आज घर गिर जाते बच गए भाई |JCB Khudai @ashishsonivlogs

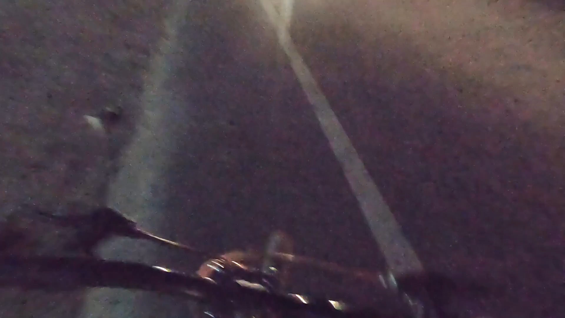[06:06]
गोप्रो ले लिया अपने हाथ में और अब काफी अच्छा व्लोग बनेगा और यहां पर आप देख सकते हूं यह ट्रक आ रहा है तो अपनी साइकल को हम रोख लेते हैं